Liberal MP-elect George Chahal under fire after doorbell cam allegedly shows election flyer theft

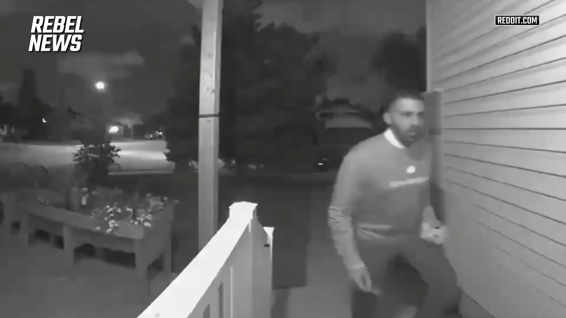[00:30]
He approached a door, took off campaign literature of his conservative opponent in the race and replaced it with his own. Now, he and his campaign have stated that there is incorrect polling information and that's why they removed it.
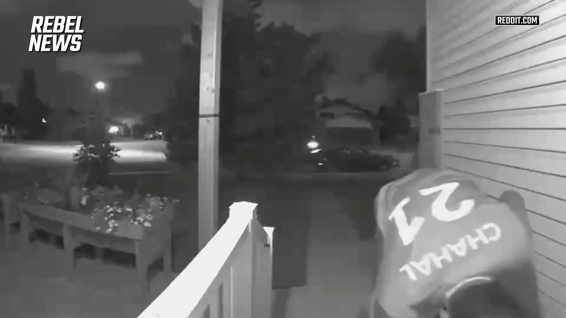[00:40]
We don't know if that's true or not, but regardless, you do not remove other campaigns' campaign literature. That's simply not the way that it works. You can call Elections Canada.
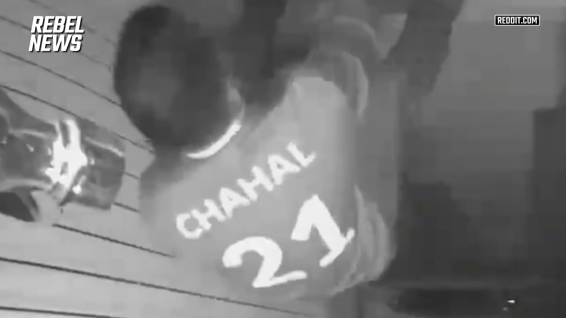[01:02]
Well, there you have it. You can see it with your own eyes. We will be following up with our legal team to see what kind of action can be taken to address both this theft and this interference with a fair election process.